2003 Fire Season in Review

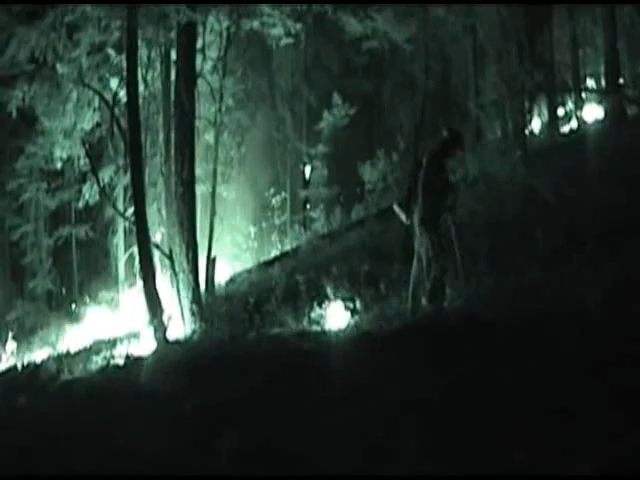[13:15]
You can see something rolled down and then it just lit right up, torched up the green fuel and off and goes again.
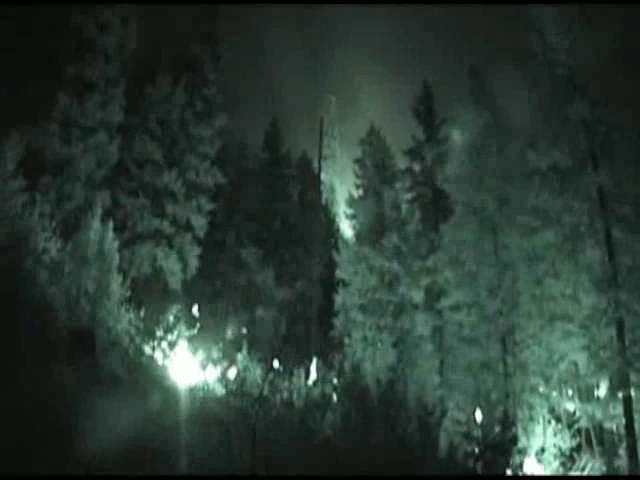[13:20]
Flames shooting in the air in the middle of the night. It was pretty crazy.